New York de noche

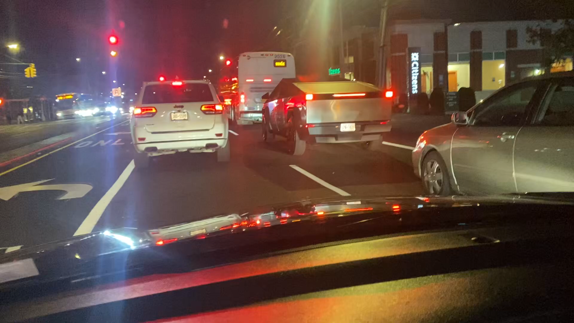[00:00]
Era Cybertruck. La Cybertruck, ¿verdad? Aquí en Nueva York, ¿verdad? Esa es la Cybertruck.